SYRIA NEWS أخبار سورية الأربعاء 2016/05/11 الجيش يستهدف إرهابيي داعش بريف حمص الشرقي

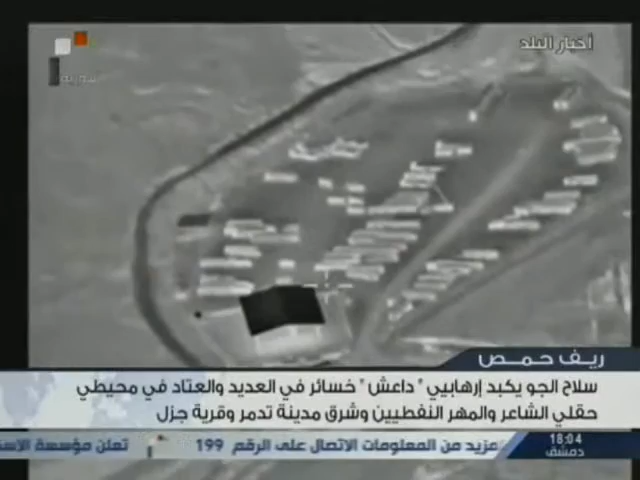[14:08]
وشرق مدينة تدمر وقرية جزل بريف حمص أدت إلى تكبيد الإرهابيين
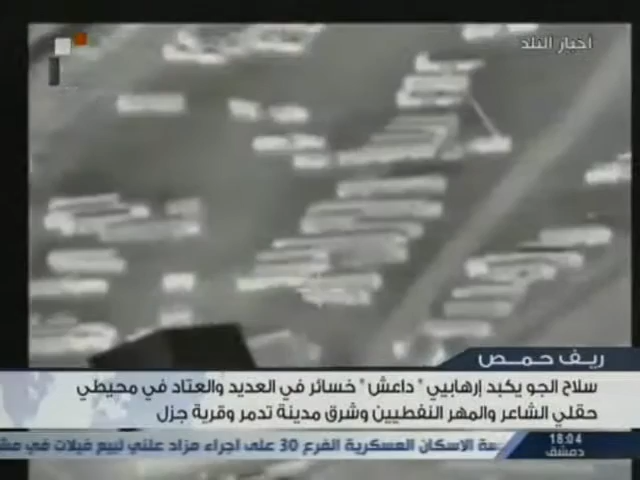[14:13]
خسائر في الأفراد وتدمير مصفحات وأليات بعضها مزود برشاشات ثقيلة وفي ريف درع دمرت وحدة من الجيش أربع آليات ومربض